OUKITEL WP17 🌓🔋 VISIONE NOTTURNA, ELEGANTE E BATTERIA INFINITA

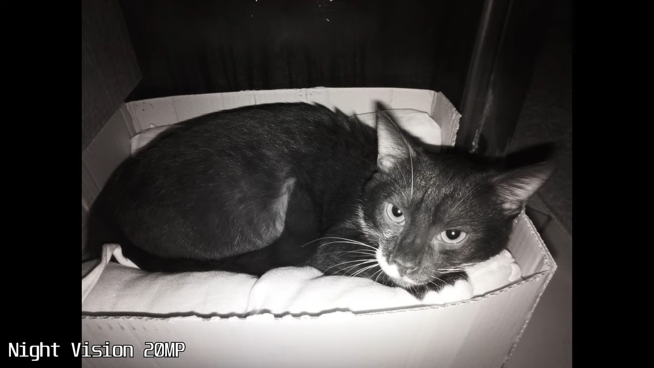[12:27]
buon dettaglio quasi quasi meglio della 64 megapixel principale guardate
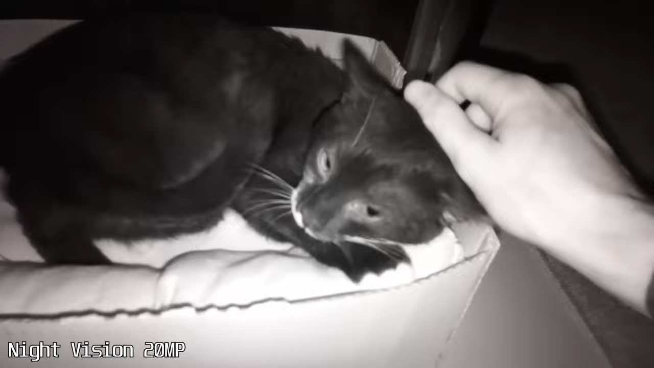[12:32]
anche i video quanto sono spettacolari in notturna e questo sensore è ottimo al posto della classica torcia del flash poi sotto c'è anche il sensore da 2 megapixel per le